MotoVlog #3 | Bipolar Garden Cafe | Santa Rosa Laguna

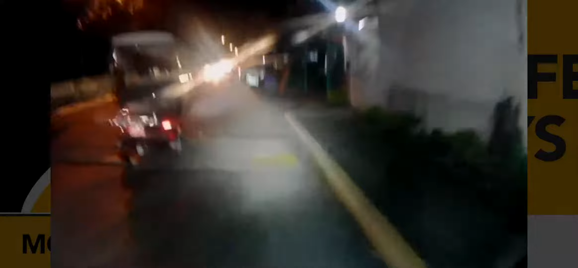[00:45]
Villas. Pangit kasi lumabas-labas ngayon sa highway.
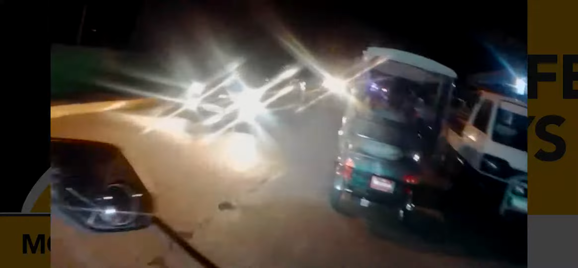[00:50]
Dahil traffic. Kumanan pa oras traffic.
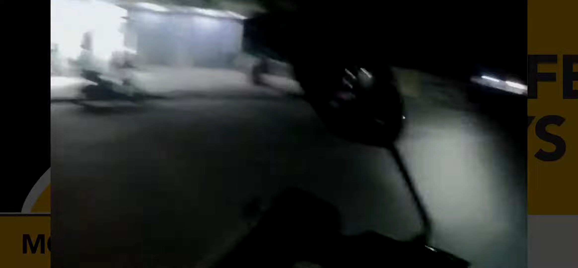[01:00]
Dami ng bago dito.
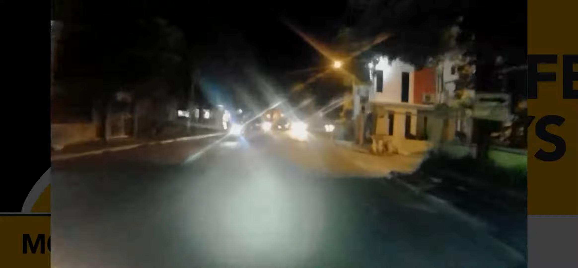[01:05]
Yung mga kainan na. Yung una, ano pa lang ito eh. Yung mga bahay-bahay dito eh.
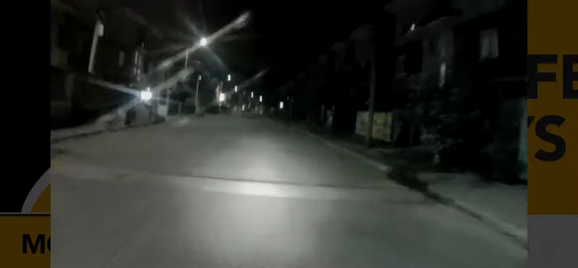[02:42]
eto, may mahamas na. Hindi ka na po pwedeng marurot dito. Dati wala pa to.
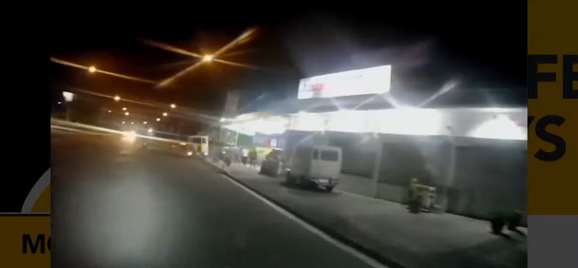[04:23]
Nakarawas pa dito. Dati wala yan.
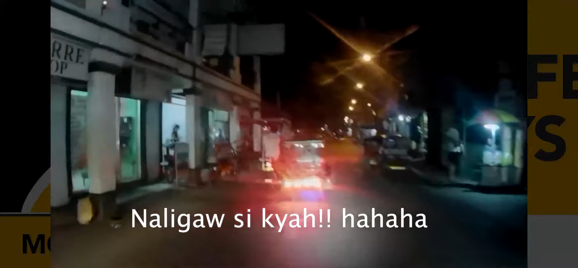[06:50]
Saan yung Bipolar dito? Bipolar Garden Cafe. Bukang di ko nagaanan. Bipolar. Wala na. One way pa naman dito. Maliko na nga. Parang lumagpas tayo. No? Bipolar Garden Cafe. O, liliko tayo. Iisang ulit pa.